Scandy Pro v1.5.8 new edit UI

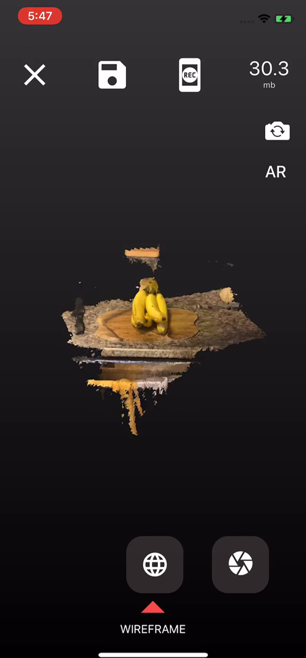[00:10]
So there's this nice little slide menu down here.
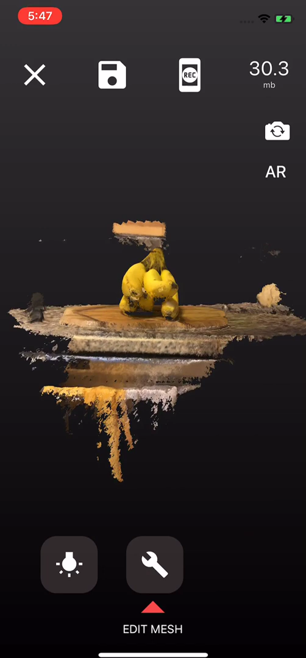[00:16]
So I'm going to go ahead and hop into the edit menu.
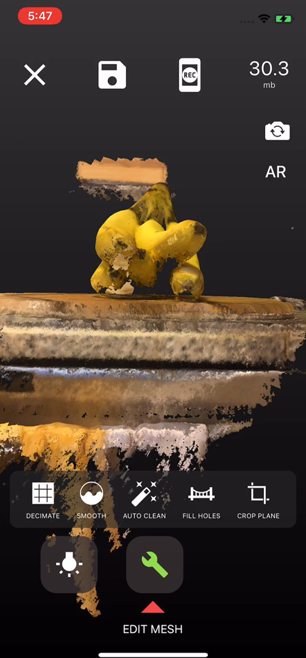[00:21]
We've put labels on these so that it's easier to understand what it is you're actually doing. First off, the crop plane. Whenever you start cropping, we put the camera into a orthographic view so it's easier to see what's being cropped.
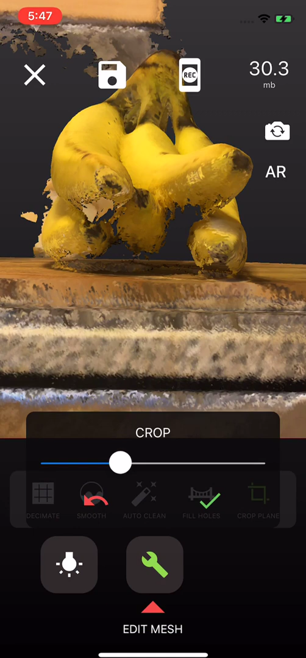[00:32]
Still a pretty big file, so it's a little slow, but boom, that's pretty good.
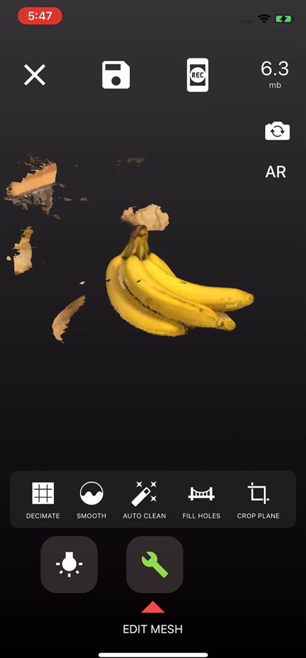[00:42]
And then the biggest thing we added is this feature, the auto-clean. So you can see all this crap just floating around here. Click auto-clean. Boom, it's all gone. It's just the bananas. Hooray!
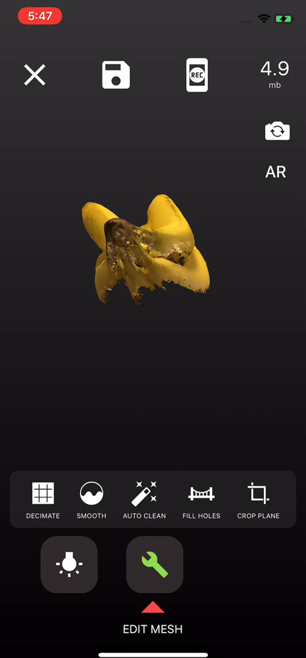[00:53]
And we've added this fill holes feature, but it is not perfect yet.
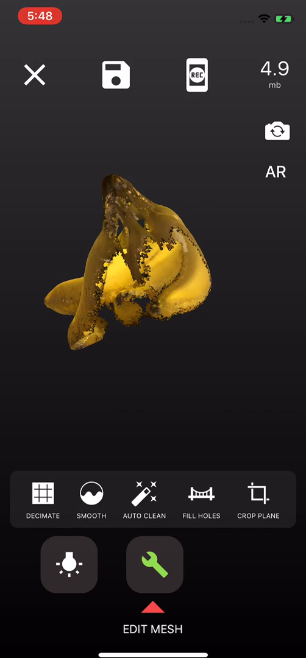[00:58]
But, yeah, see, this is too big of a hole. It's not going to fill it.
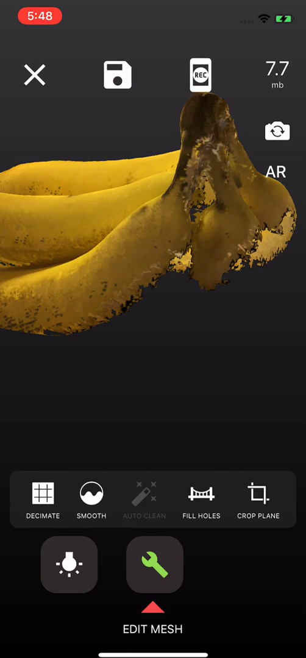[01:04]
So just auto-clean it. Cool. I'm pretty happy with that. Let's... Okay, that's a pretty dense mesh. Let's decimate it just a little bit.
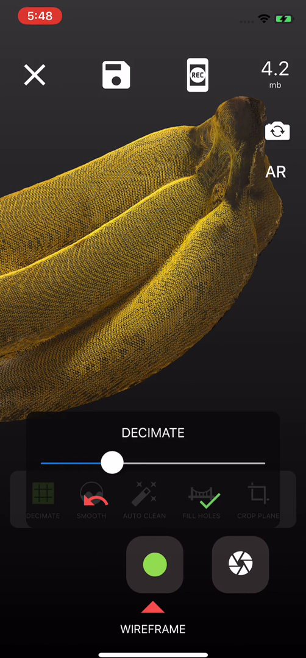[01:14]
Maybe a little bit more. And you can see up here in the upper right, we're telling you how many megabytes the file is now.
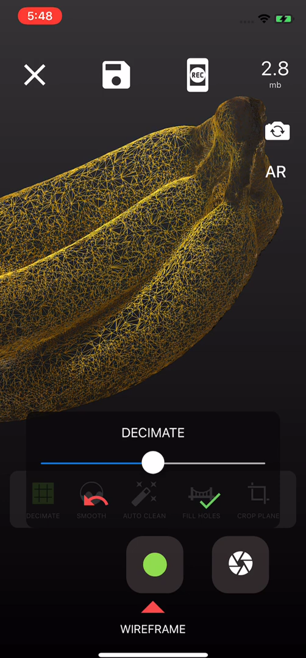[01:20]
So from a 5.6 to a 2.8, sure, that's good with me. So, yeah, there's the bananas all cleaned up.
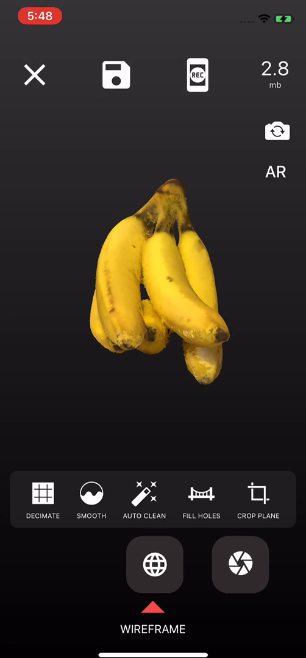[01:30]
And then the last thing we added is this new render mode viewer.
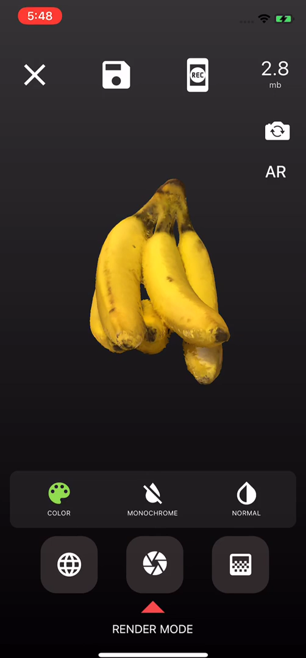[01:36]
So it's easier to switch between color and monochrome.
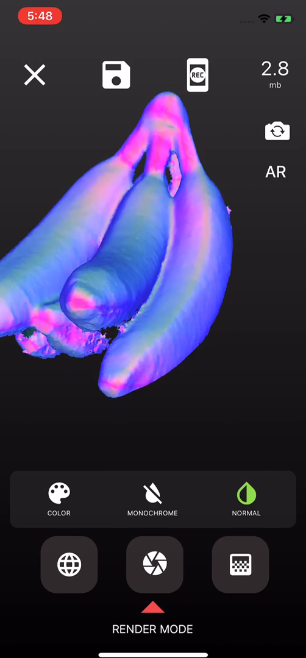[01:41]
And then, hooray, we added normal because that's just something that people really like to see. So I'm going to save that as a new one.
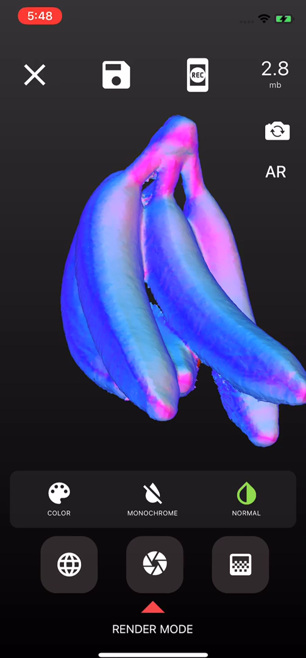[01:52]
And then this is something that I don't know if people know about, but you can change the background color of your viewport.